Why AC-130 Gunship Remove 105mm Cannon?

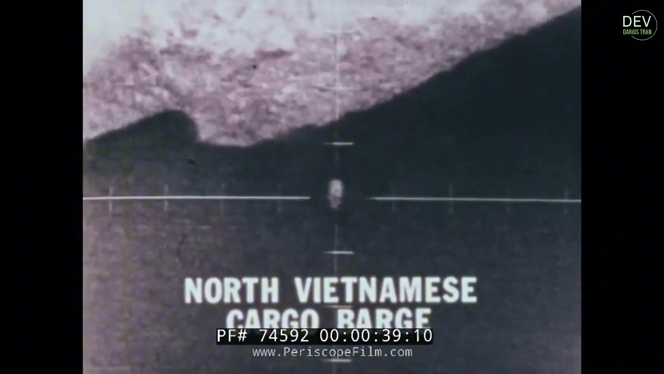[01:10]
of the North Vietnamese Army supply lines on the Ho Chi Minh Trail.
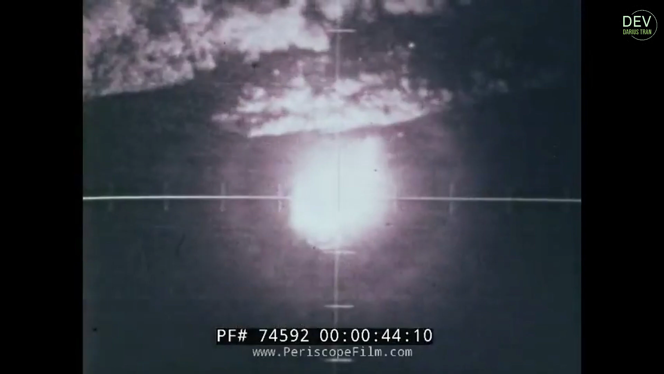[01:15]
With guns such as the 40mm Bofors and especially the 105mm howitzer,
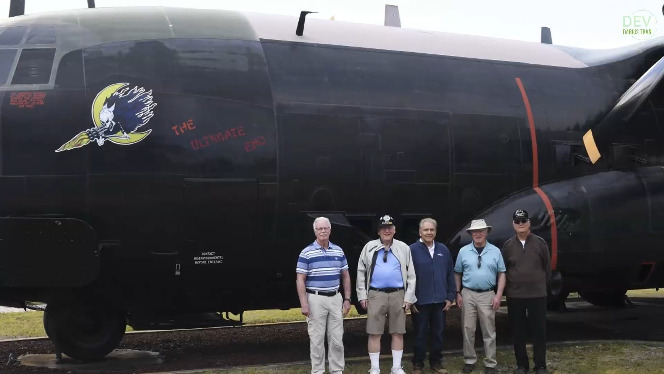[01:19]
the AC-130 demonstrated its terrible destructive power.
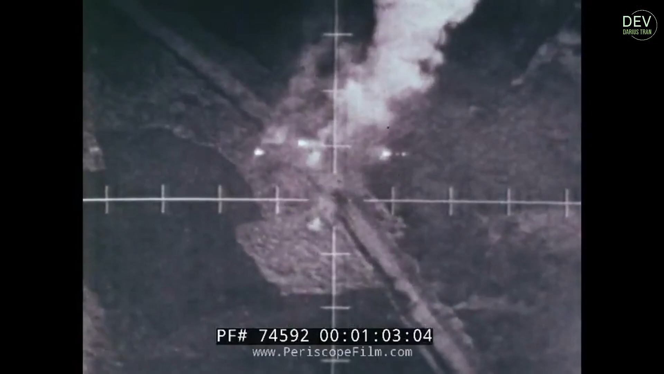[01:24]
AC-130S reportedly destroyed more than 10,000 trucks and participated in many crucial close air support missions in Vietnam.